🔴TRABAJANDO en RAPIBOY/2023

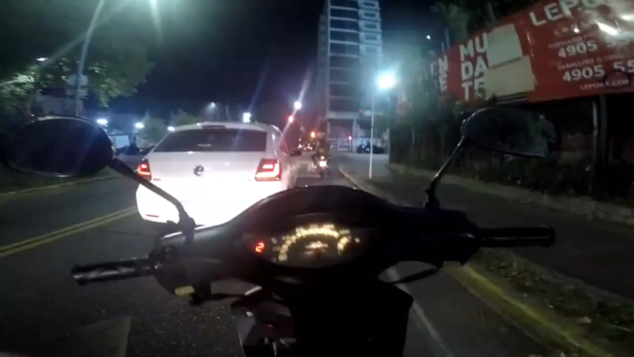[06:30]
acabo de pasar por el puente por arriba de ferro que pasa las estaciones de tren caballito